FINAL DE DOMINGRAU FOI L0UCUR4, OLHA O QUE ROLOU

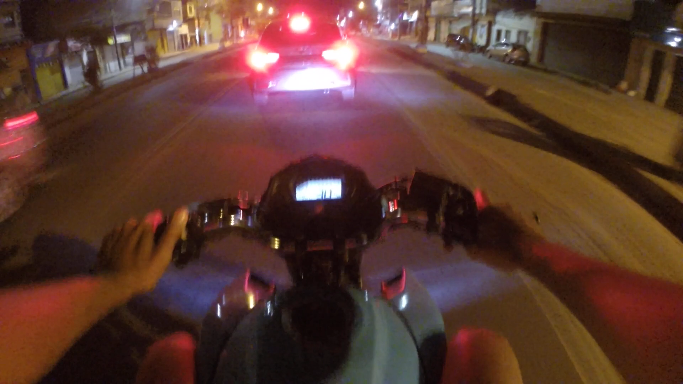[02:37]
Vamos louvar, né? É, tá parecendo que tá tudo livre. Graças a Deus.